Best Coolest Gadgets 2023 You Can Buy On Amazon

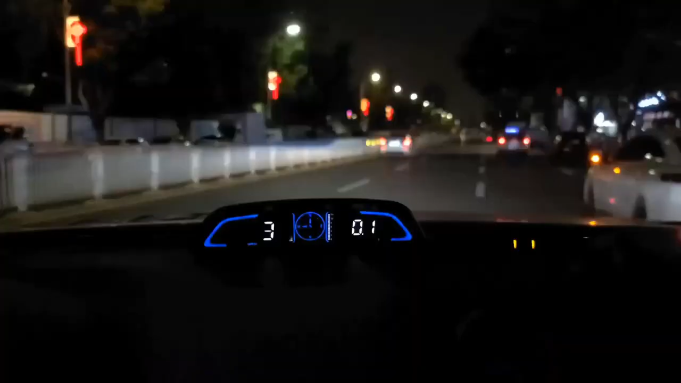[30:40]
53. When the speed exceeds your set value, it will emit a ticking sound to remind you so as to reduce the speed. 53. Driving time over 4 hours will remind you to need a short break.
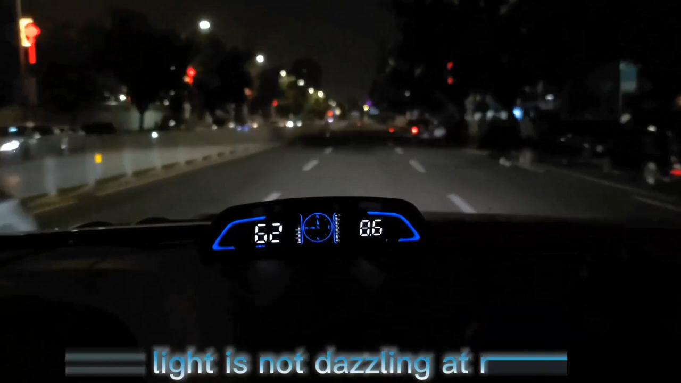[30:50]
53. A caring safety butler during the journey. 54. HD data display equipped with an automatic light-sensitive screen.